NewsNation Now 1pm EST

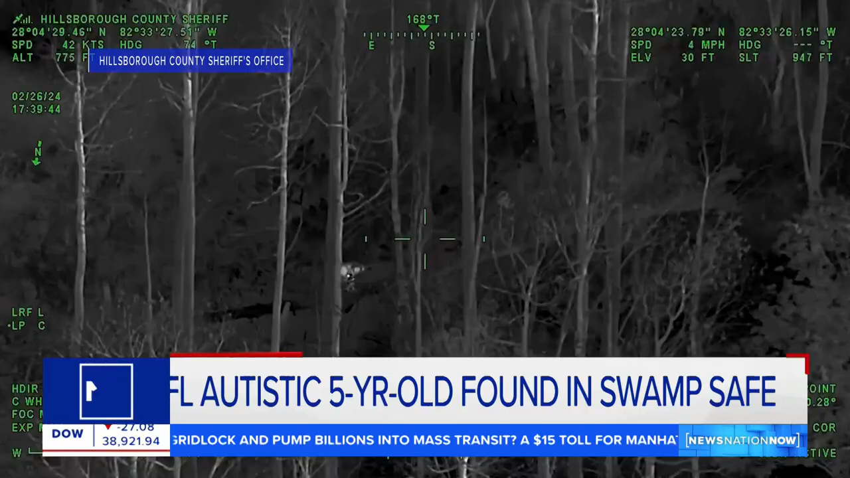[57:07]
And a miracle, a little 5-year-old girl with autism found safely with the help of this aerial team.
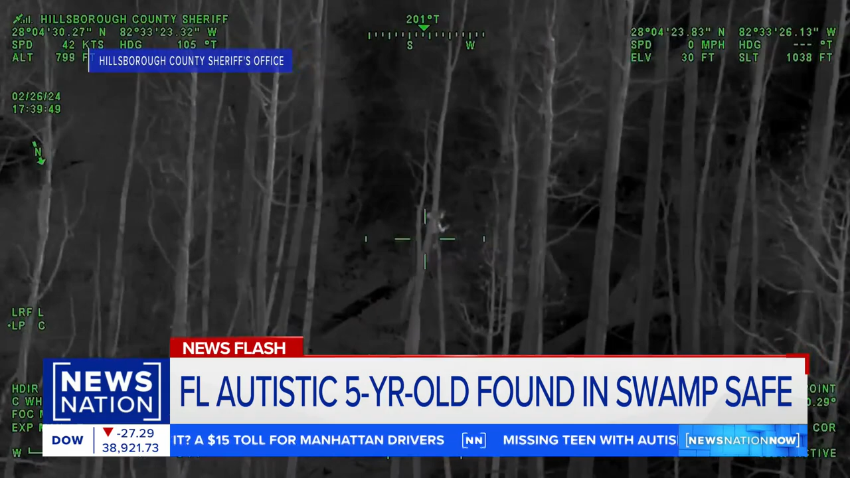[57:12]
Thermal imaging guided Tampa authorities on the ground to a wooded area where she was found.
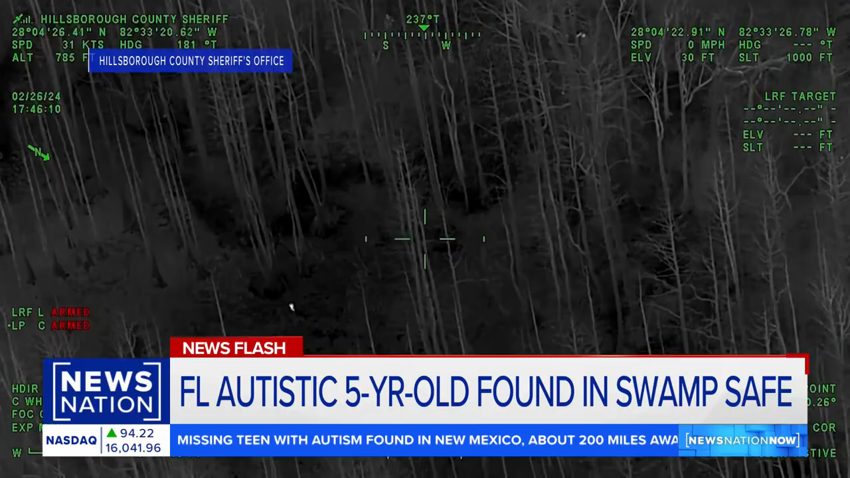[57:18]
That search taking less than 1 hour. Hey! Hey. Yes, come on!